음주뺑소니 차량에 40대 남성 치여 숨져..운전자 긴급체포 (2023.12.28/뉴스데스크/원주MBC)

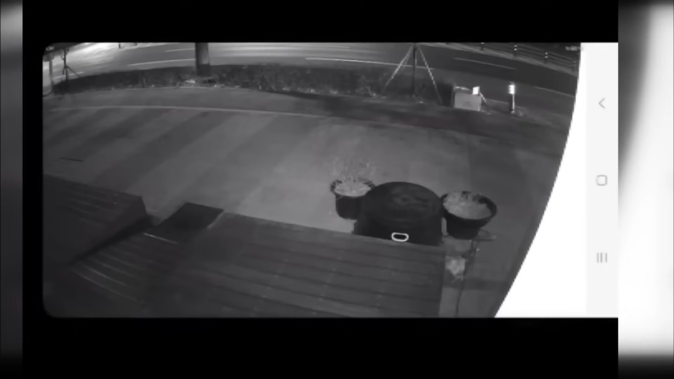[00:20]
원주시 관설동의 한 6차선 도로. 한 남성이 횡단보도를 건넙니다. 1차선과 2차선을 주행하던 차량들이 이 남성을 발견하고 속도를 줄입니다.
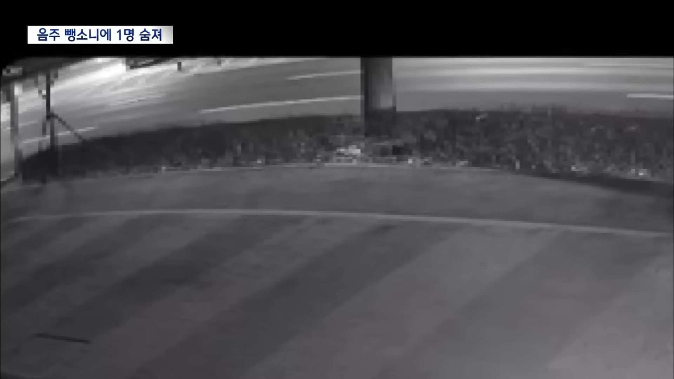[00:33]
이때 3차선 도로에서 한 차량이 쏜쌀같이 달려와 남성을 그대로 들이받습니다.